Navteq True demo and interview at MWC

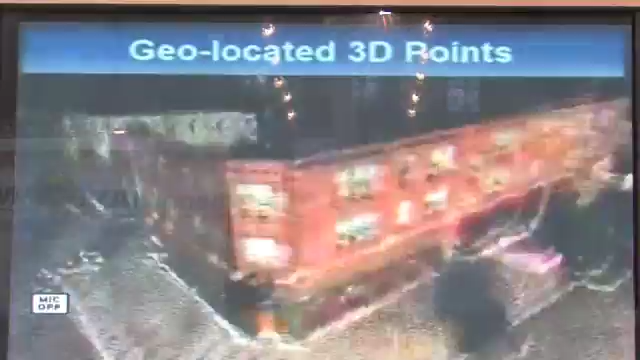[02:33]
Once we zoom into the model, you can see that the model actually consists of individual LiDAR points.
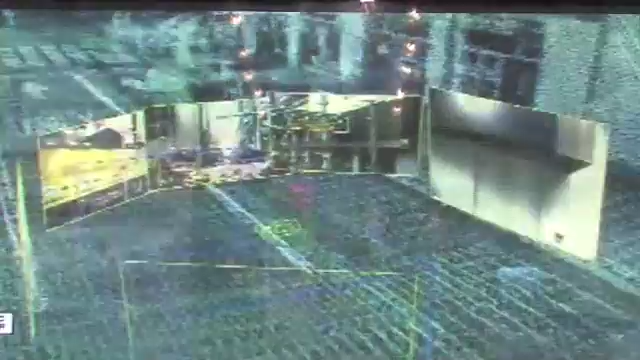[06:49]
So, we can zoom in to the high resolution camera image and clearly see here that it says this is Broadway at West 47th Street.
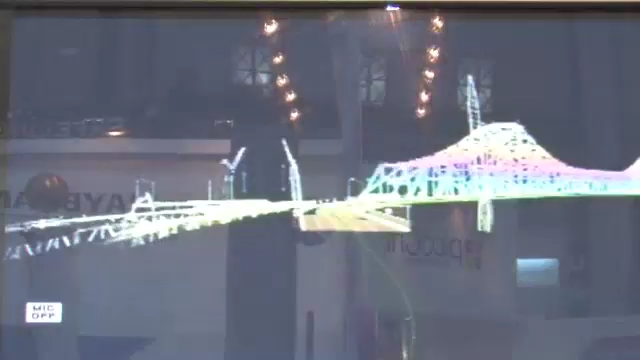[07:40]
And once again, as the vehicle is driving at the posted speed limit, we're able to collect and notice how the lane information is turning out.